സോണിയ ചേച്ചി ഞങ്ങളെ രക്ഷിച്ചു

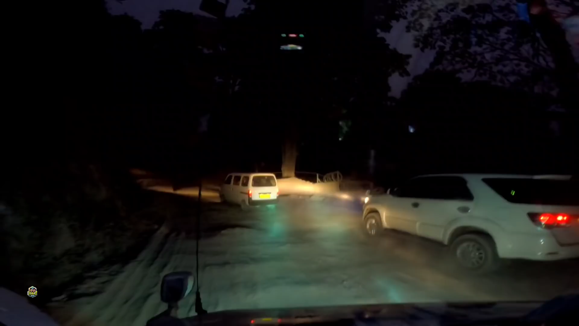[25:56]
പിന്നെ ഗായ്സ് നോക്കിയ ഫുള്ള് കത്തും അതുപോലെ ഫുള്ള് പൊടിയോ കേട്ടോ ഇതിന്റെ അകത്തൂടെ വേണം ഇത്രയും കയറ്റം നമ്മൾ വലിച്ച് കയറ്റാൻ
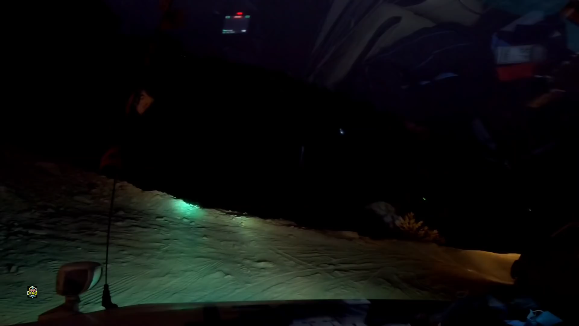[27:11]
പൊന്നു ഗൈസ് നമുക്ക് പെർമിഷൻ കിട്ടാത്തോണ്ടാട്ടോ അല്ലായിരുന്നു നമ്മള് നേരത്തെ വന്നാനെ നമ്മള്
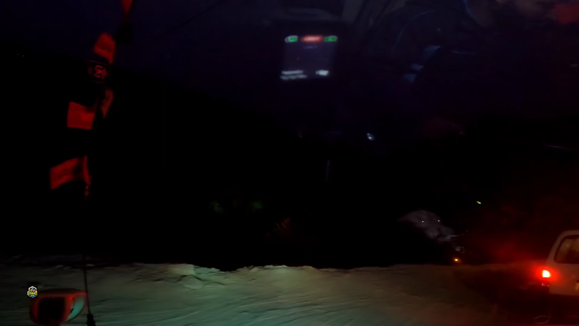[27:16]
കുടുങ്ങിയാനെ നമുക്ക് കിട്ടുമോ എന്നുള്ള സംശയമായിരുന്നു അല്ലേ വണ്ടിയാണ് ഇപ്പുറത്തെ സൈഡിൽ കൂടെ വരുന്നേ ഓ
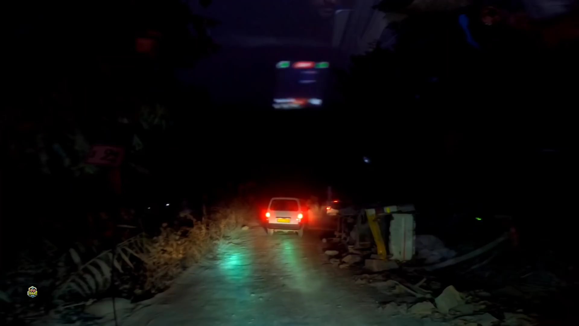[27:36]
ഒന്നുമില്ല വണ്ടി കേട്ടോ അയ്യോ ഒന്നുമില്ലല്ലോ അതിന്റെ പൊടി പോലും ഇല്ല കേട്ടോ അതുണ്ടോ എന്റെ